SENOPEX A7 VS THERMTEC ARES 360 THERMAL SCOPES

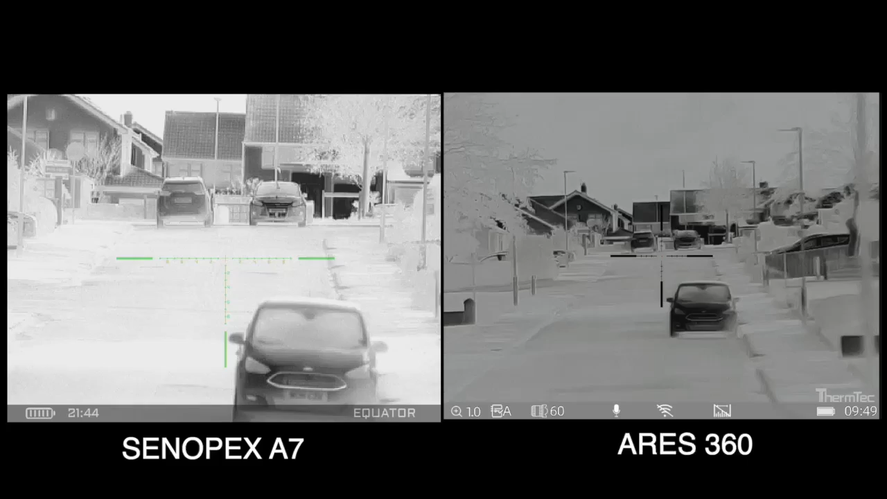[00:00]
Right, so we're going to take a look at the Therm-Tec Ares 360 384 resolution model and the Cinepex A7 384 resolution model. Both models are 12 micron. So this will give you a brief idea of the image quality of both units now. The Therm-Tec is on the 60mm lens,